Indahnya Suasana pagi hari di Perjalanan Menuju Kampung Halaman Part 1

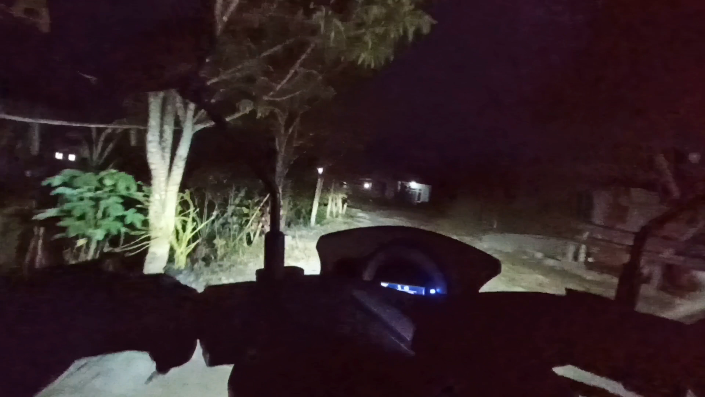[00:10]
keturunan, terus tanyakan lagi tikungan yang paling banyak di sini, teman. Ini namanya daerah Manggala.
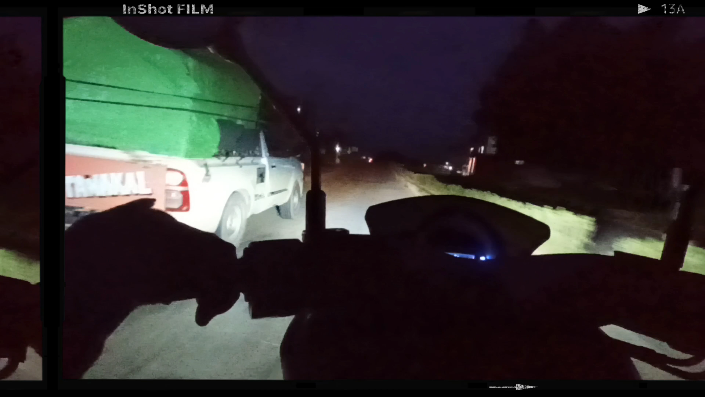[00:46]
di Kalimantan Barat, yaitu ke kampung halaman saya. Karena kebetulan saya ada tugas dikit, teman-teman, di sana. Nanti tugasnya apa, nanti kalian bisa lihat dan ikuti video ini. Terima kasih buat kalian yang sudah mampir di channel Jalur Vera Family. Jangan lupa dibantu like dan subscribe ya, teman-teman, bahkan di share. Bantu dukung channel kami supaya kami bisa berkembang dan semangat buat videonya. Oke teman-teman, seperti apa keseruan saya ke kampung nanti atau ke kampung halaman nanti, simak terus videonya dan jangan di skip. Terima kasih buat kalian semua, sehat selalu, dadah.
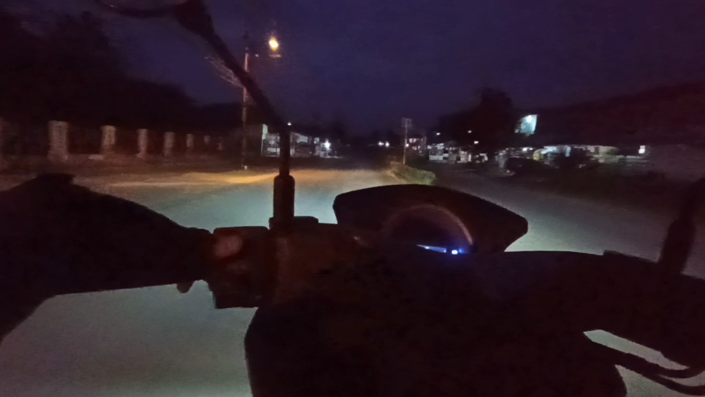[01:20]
Halo guys, kita udah di motor.
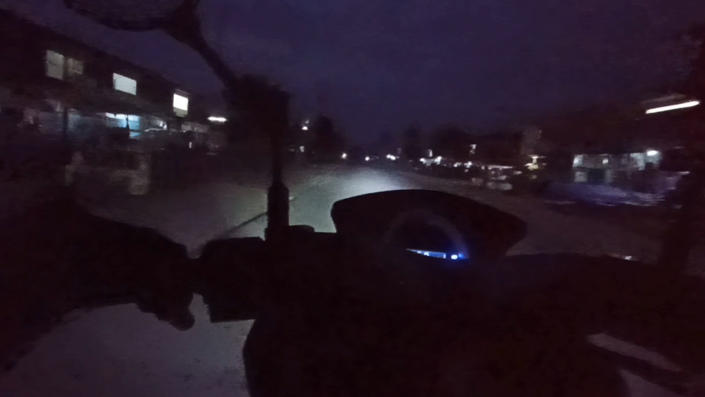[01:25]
Doakan perjalanan kita aman-aman aja.
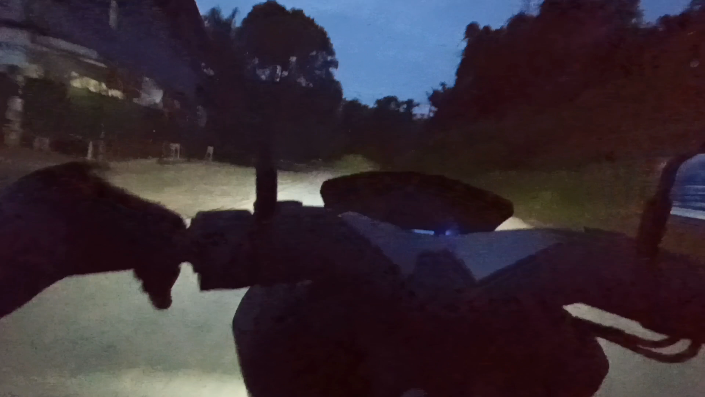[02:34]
Semoga perjalanan kita lancar aja dan dilindungi oleh Tuhan Yang Maha Esa, teman-teman ya. Ini kita salib. Jalannya bervariasi, teman-teman. Kalau misalkan ke kampung itu ada aspal, ada juga jalan rusak ya.